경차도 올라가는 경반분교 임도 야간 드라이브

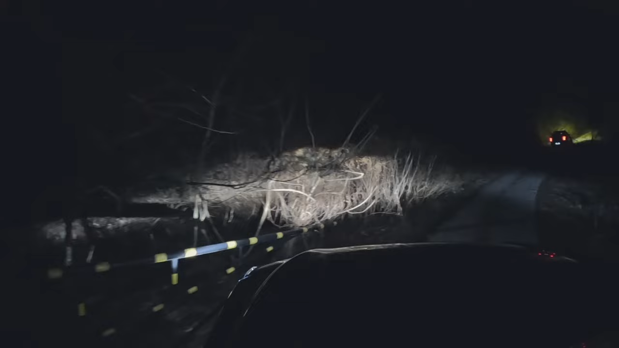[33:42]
경사는 있는데 바닥이 잘 깔려 있어가지고 4.6구동만 되면 이렇게 잘 올라갑니다.